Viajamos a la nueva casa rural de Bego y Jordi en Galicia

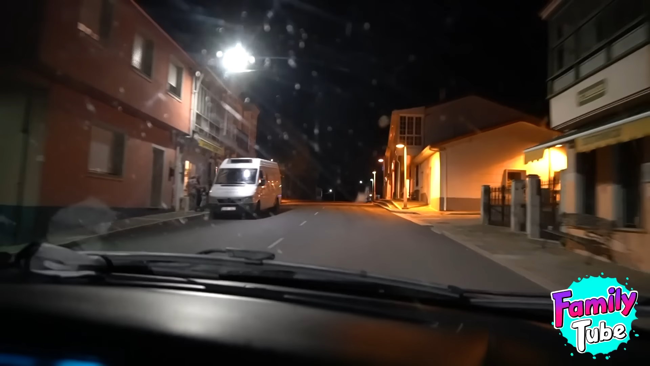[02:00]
Me veo un pueblecito bastante mono. Ya la estamos liando. Ahora, de golpe pone 13 minutos para llegar. Pero si ponía 6. No lo entiendo. Y esto ya se está oscureciendo bastante. Pero, pero a ver, mirad cómo va.
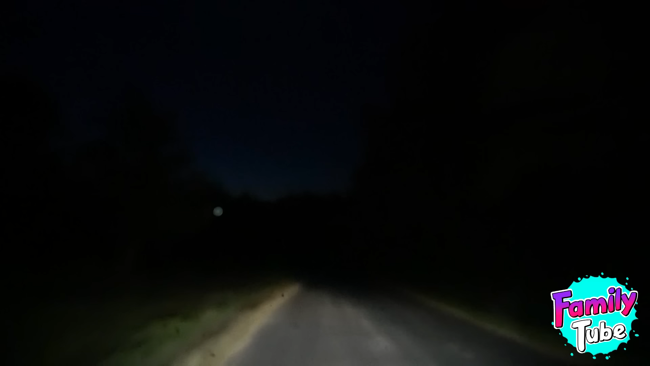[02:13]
O sea, aquí es bosque. No sé yo. Dice que gire por aquí. Continúa un kilómetro. ¿Un kilómetro por aquí? Llámalo, porque yo esto no... ¿Voy a llamar? ¿Voy a llamar a Bego? Esto ya se complica, ¿eh?
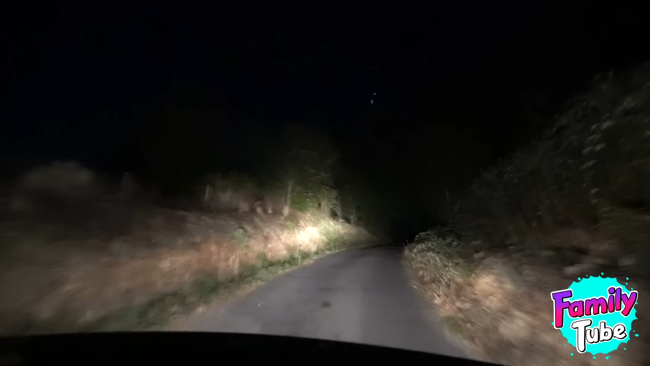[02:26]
Seguro que es aquí, papá. Uy, no lo sé. He visto algo por ahí, ¿eh? He visto algo por ahí. ¿Cómo? Algo se ha movido ahí.
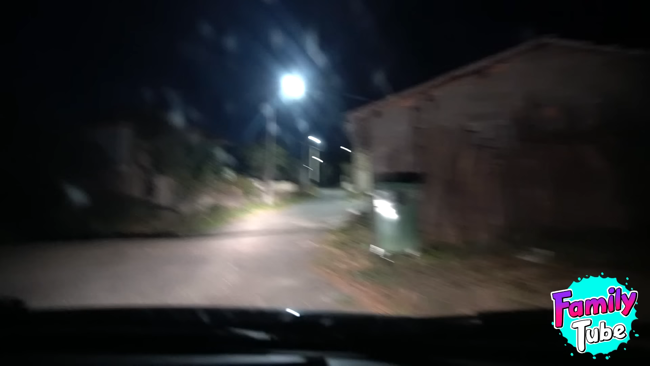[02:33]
A ver, papá, no te montes película, ¿eh?
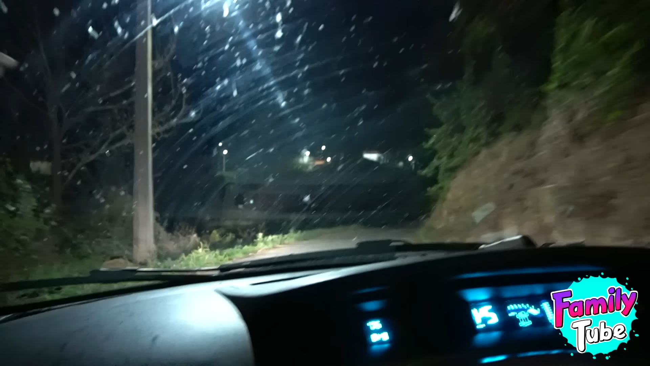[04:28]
Carreteras estrechitas. Ahí vemos casa. A ver si... Menos mal que está aquí el GPS, que si no... Si no es por el GPS no llegamos, vamos. Mira la izquierda. ¿Qué va, qué va? Gira a la derecha.